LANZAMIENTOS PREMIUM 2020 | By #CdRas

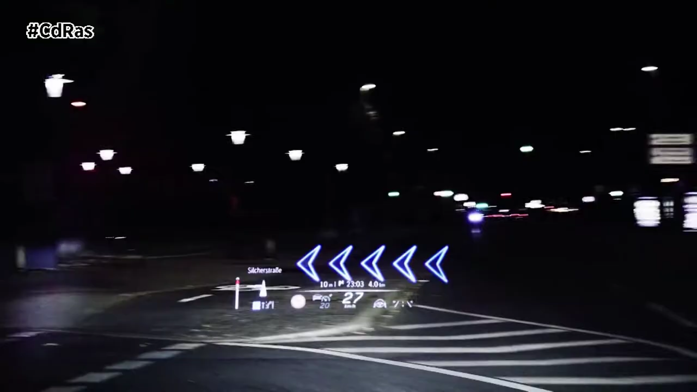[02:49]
A nivel estético, la firma alemana introduce nuevos faros capaces de proyectar mensajes o símbolos de advertencia sobre el asfalto.